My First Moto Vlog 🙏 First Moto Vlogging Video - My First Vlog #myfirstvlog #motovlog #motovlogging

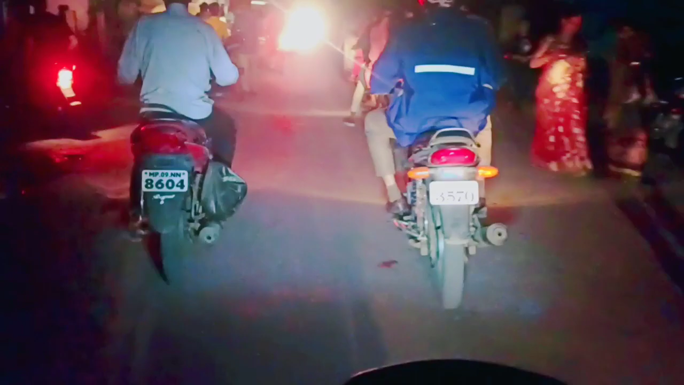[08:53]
तुन क्या करें आज ये तुम्हें गुमने के लिए चला गया था तो फिर ब्लोग बनाया मैंने अपनी गाड़ी चल रही अपनी तिसरे गेर में इस्टे ट्राफिक में भी में तिसरे गेर में गाड़ी चला रहा हूं बताओ